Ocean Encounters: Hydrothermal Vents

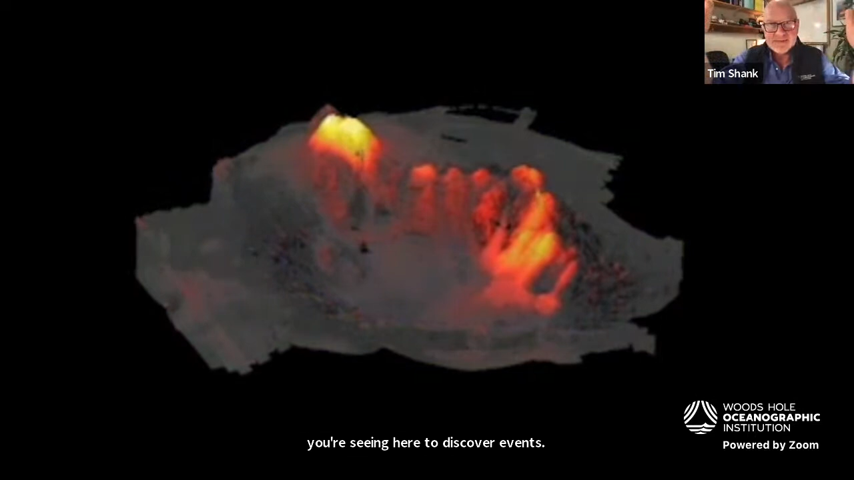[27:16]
maybe for 24 hours.
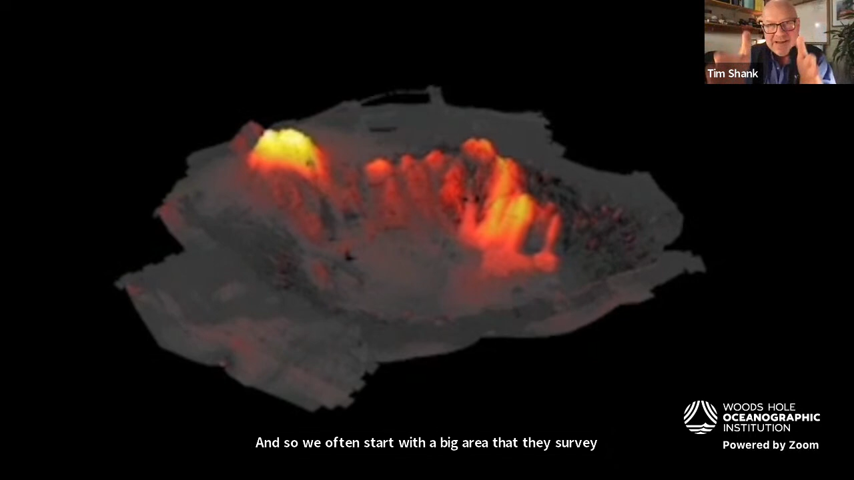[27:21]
And then we get narrower and narrower as we hone in on the plume signal that's coming from the vents through temperature and turbidity.